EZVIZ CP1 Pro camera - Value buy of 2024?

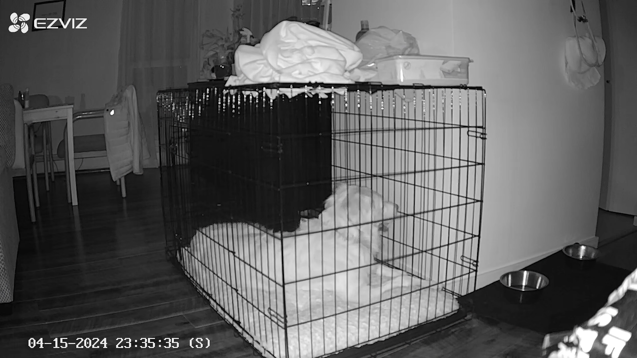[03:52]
It does change the video from colored to black and white but I guess that's okay. I mean the most important thing is that you can still see everything really clear. Now another really neat feature is loud noise detection.